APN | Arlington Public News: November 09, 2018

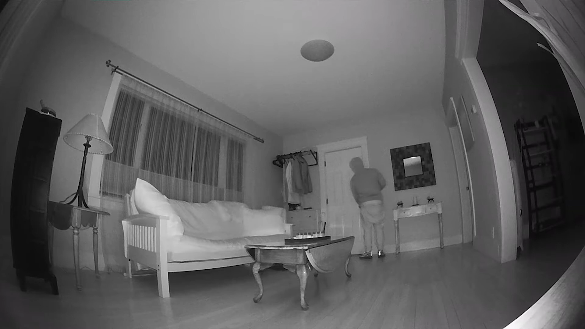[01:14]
What you're seeing occurred recently on Moulton Road. A male suspect is seen on the video using a flashlight to search the house. Police say the burglar is 6'1" tall, thin build, and has a light complexion. He is seen on this video wearing what appears to be a hoodie, long pants, gloves, and sneakers. Authorities say all homes targeted are situated on street corners or near a corner. And items taken include jewelry, cash, electronic equipment, camera equipment,